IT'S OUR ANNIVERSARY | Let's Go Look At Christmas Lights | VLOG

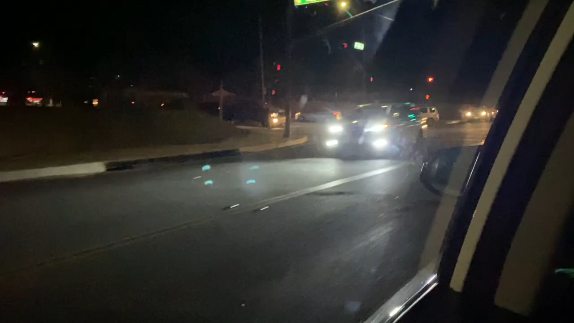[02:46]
Okay, so we want to turn left here because that's the line to get into the place that we're going.
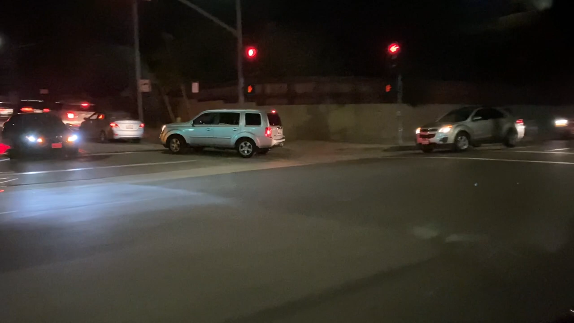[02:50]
Let's see how far back we actually have to go. Sorry for the blurry video, but it looks like it's going to be quite the wait.
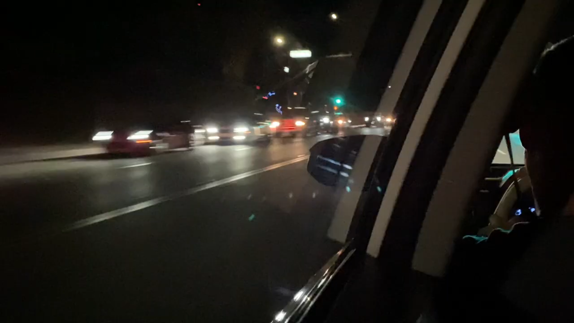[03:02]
Looked like it was already pretty long and we're going probably at least 2 or 3 miles down this street just to get in line. I really hope this is worth it. Oh, it's over there. Oh my gosh, the line went back that way. We're gonna have to turn around and figure out how to get there.
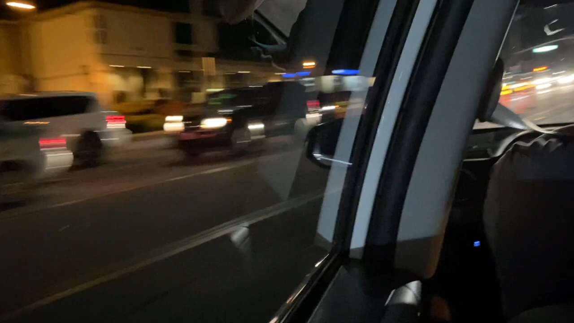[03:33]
Oh my gosh. Look at that sign. Holiday lights, right turn, drive through only.
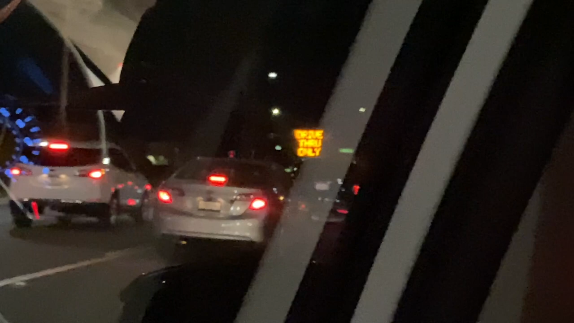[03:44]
3 hour wait at this point. I
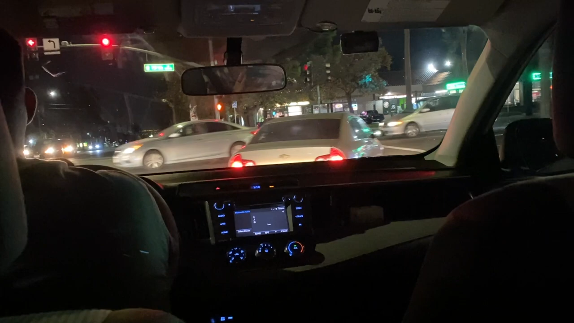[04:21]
All right, we're turning right onto the long line street.
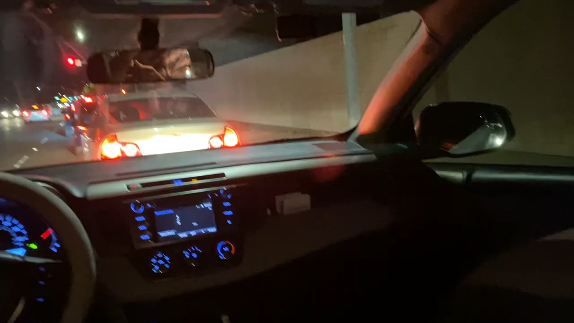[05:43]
It says 2.5 hours from up there, and it's only been a half an hour, so it seems pretty accurate. Are we okay with it? Look at this. This is the culprit of this activity.
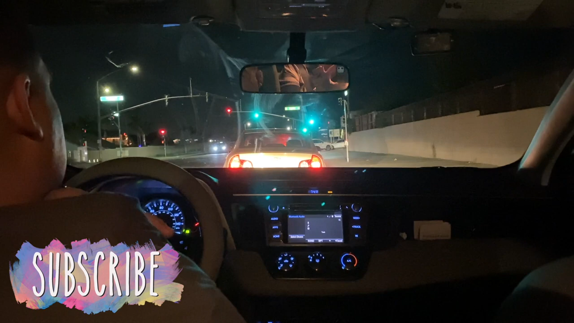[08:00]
It is 7:43. Juan, how many miles have we driven since 7 o'clock? 0.5. We went half a mile, you guys.
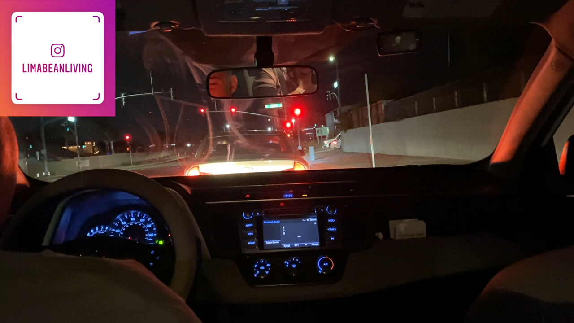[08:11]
Hopefully this is worth it, and hopefully it speeds up from here on, because I don't know about that 2.5 more hours to go.
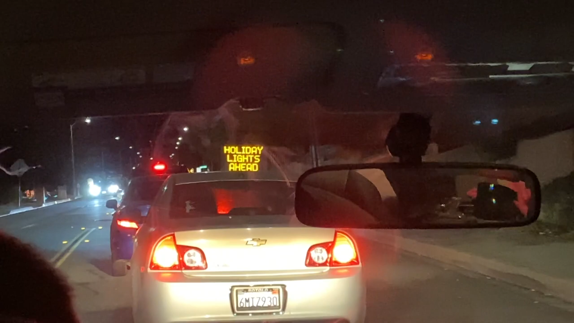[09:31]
It's 7:57, and looks like things have sped up a bit. I would have expected it to say 2 hours.
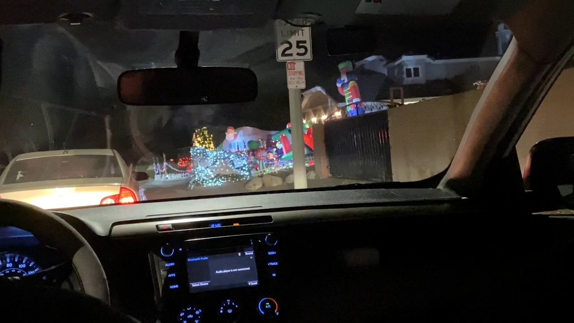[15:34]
Look, Aubrey, look at the airplane.